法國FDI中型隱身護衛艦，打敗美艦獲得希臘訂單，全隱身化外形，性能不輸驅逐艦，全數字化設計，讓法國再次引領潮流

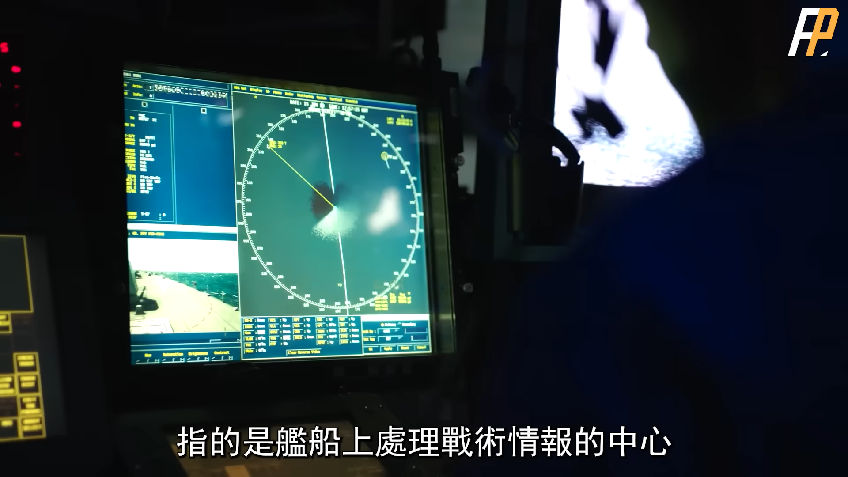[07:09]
理战术情报的中心指挥官们需要在这里
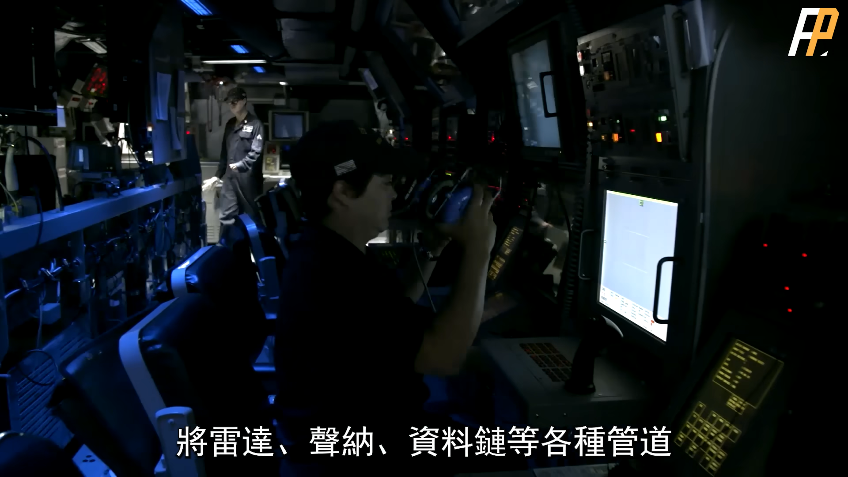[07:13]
将雷达声纳数据链等各种渠道获得的各种信息
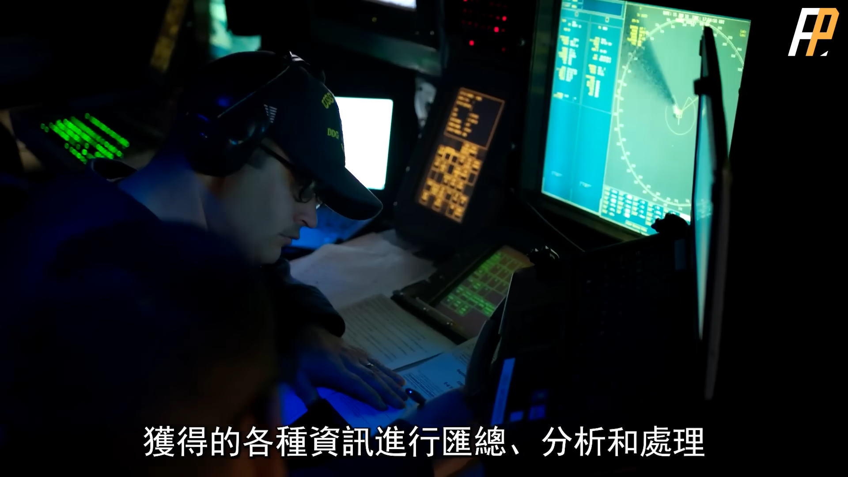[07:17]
进行汇总分析和处理其地位相当于全舰的大脑中枢